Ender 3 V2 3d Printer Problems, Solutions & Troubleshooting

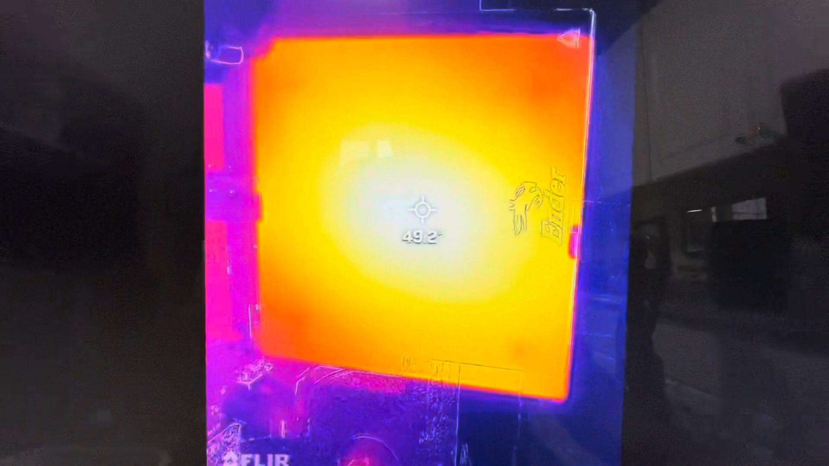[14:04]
FLIR uh heat sensing unit that i put on the
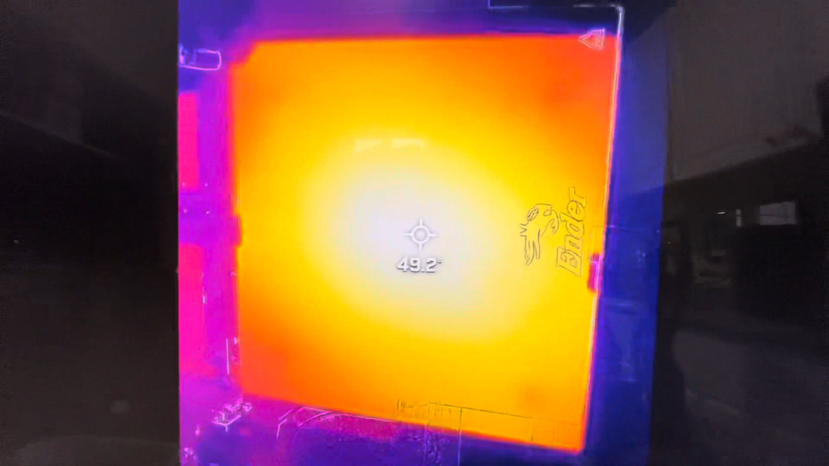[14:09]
iphone and uh i'll put a link to that in the description as well it's a good tool to have for a lot of things you can see that the um center when i had it set to 60 we had 49.2 degrees
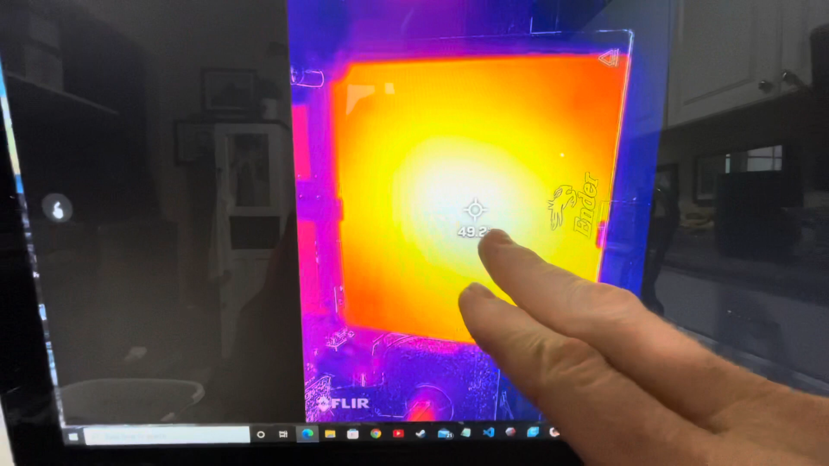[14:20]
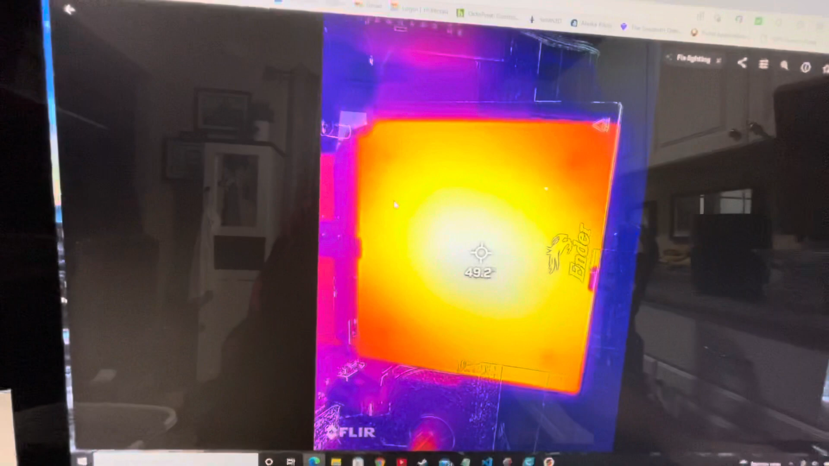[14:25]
and that is not what you want so bump that temperature up just a little bit and there i measured the